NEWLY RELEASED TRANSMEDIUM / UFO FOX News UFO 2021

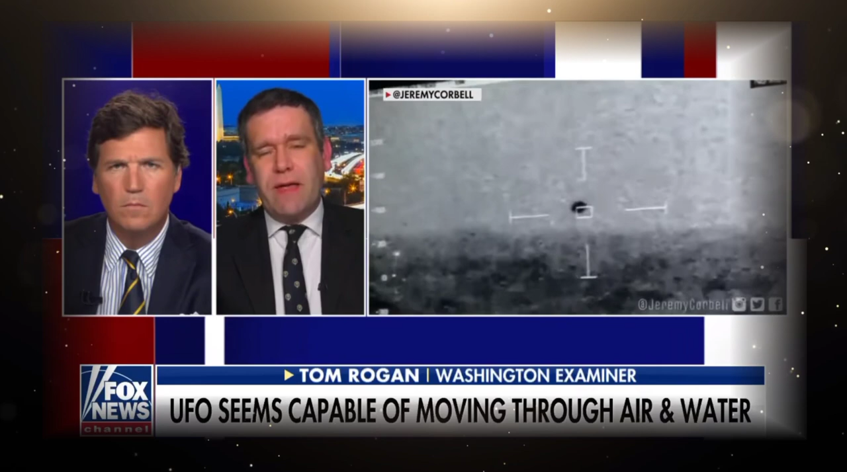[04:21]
If you listen to this with the sound up,
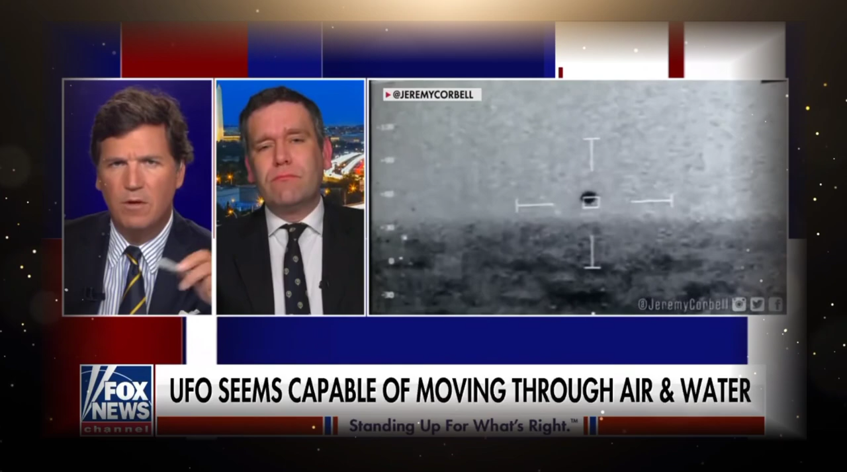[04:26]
you can hear the guys who are monitoring this video in real time gasp when it seems to disappear beneath the waves.
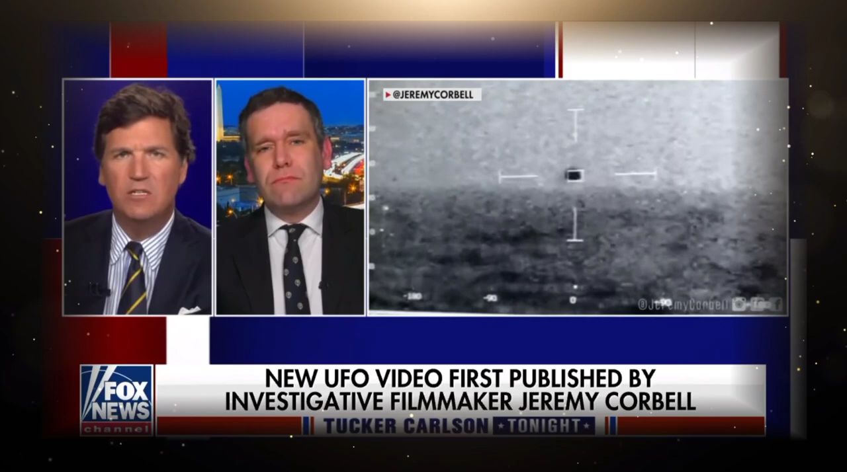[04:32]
So this kind of takes the weather balloon off the table or some meteorological phenomenon off the table. I mean, clearly, we're looking at something that is, as you just put it, being intelligently controlled, and it's going underneath the ocean and then disappearing. I mean, we're sure that this could not be a foreign nation in control. Yeah, that is why you see people like Senator Rubio leaning into the subject.